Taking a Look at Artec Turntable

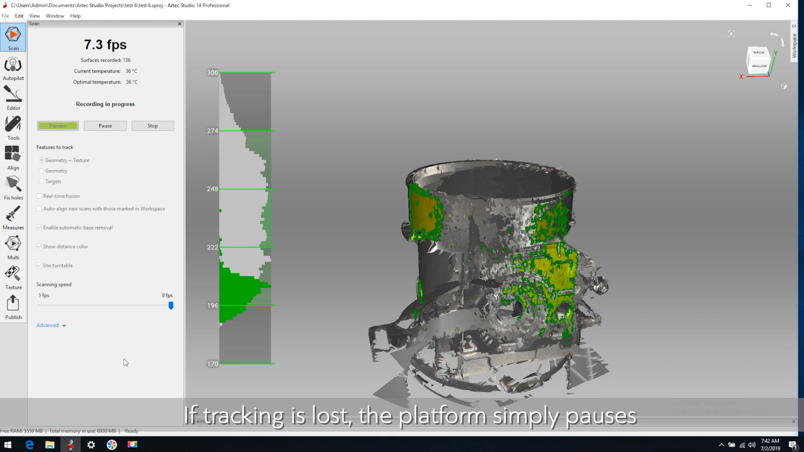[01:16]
If tracking is lost, the platform simply pauses and rotates back about 15 degrees and then begins again once tracking has been regained.